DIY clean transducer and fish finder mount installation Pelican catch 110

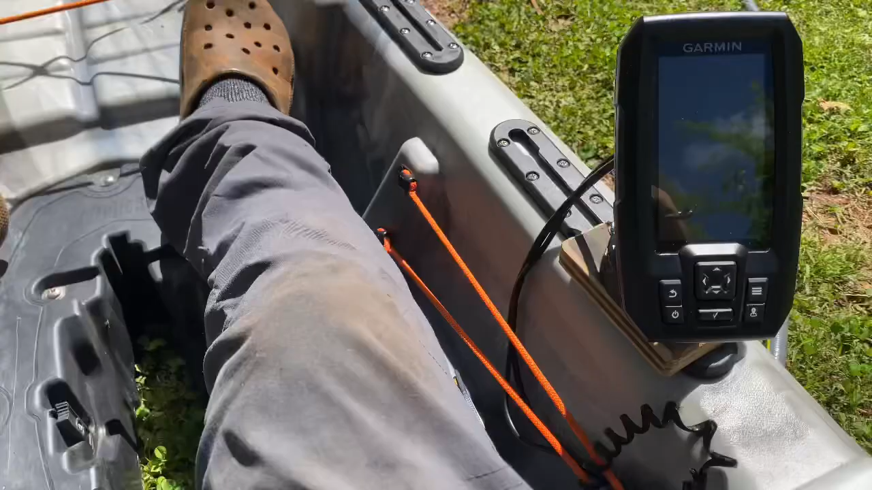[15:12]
there's my view of the fish finder turn it on
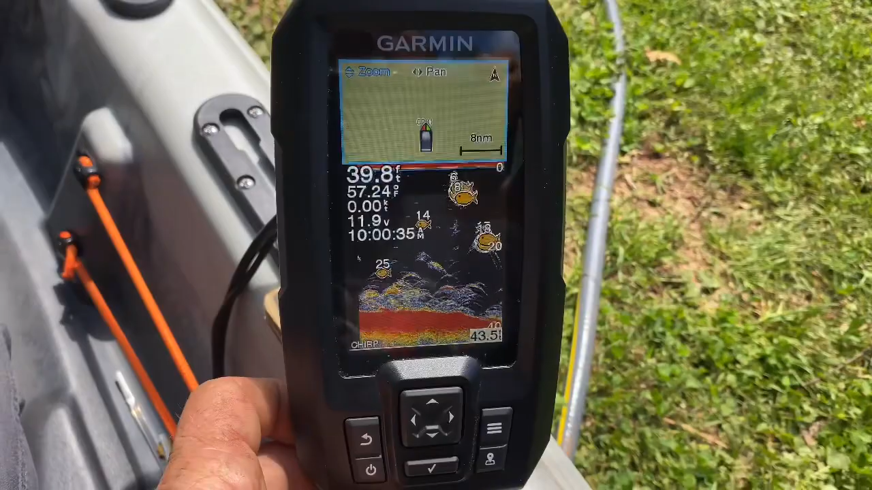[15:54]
On screen: depth 39.8 ft
there's a little mount i made i'm